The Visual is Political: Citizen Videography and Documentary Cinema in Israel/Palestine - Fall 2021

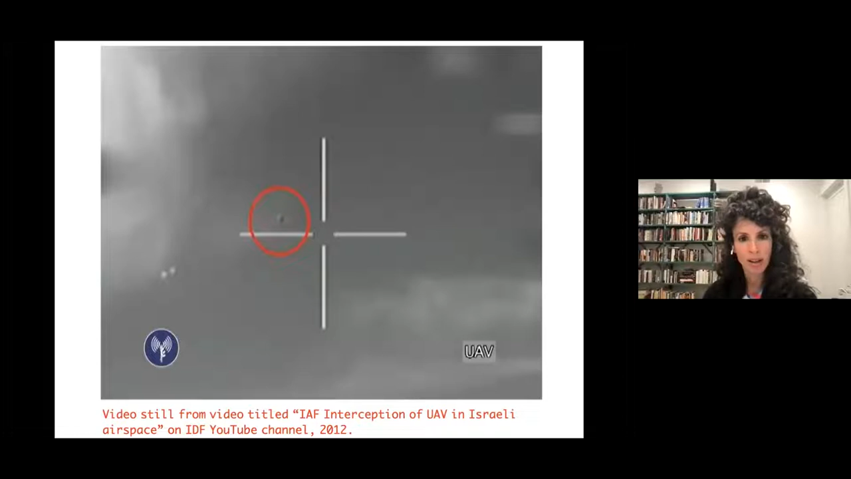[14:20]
in gunshot point of view from a position of both literal power, literal shooting power, and also symbolic power visually.